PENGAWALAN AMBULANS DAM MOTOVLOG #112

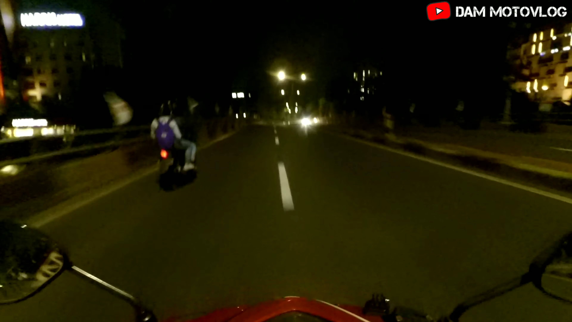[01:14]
Cukup rame dan angin kenceng di malam ini. Dingin, kayak bener-bener mau turun hujan ini. Banyak yang reading ternyata tuh malam-malam gini no. Reading-reading malam no. Ya kan?
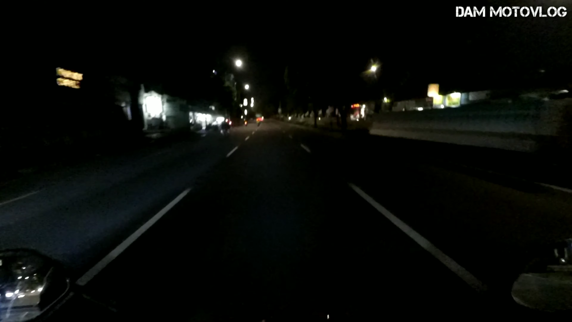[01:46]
Tapi gak tau nih pada kemana. Apaan ini? Banyak banget.
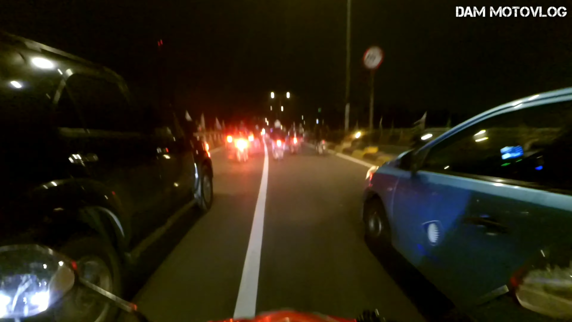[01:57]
Gojek semua lagi. Ada yang meninggal kali ya. Kayaknya ada yang meninggal.
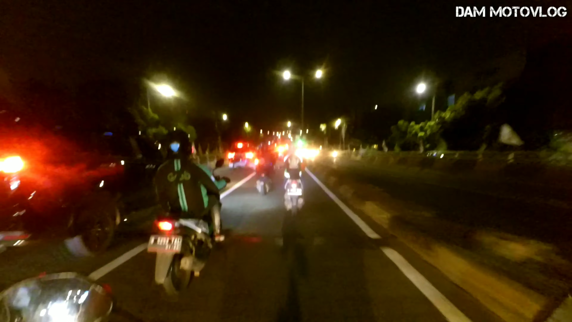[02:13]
Ya kita ngikutin aja, nggak tahu ada apa, rame.
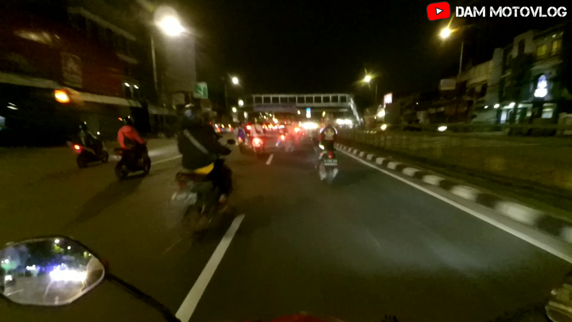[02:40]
Nggak tahu ada yang meninggal atau tahu ada apa. Set, rame banget. Gue mau nyalip gimana? Takutnya ini rame banget.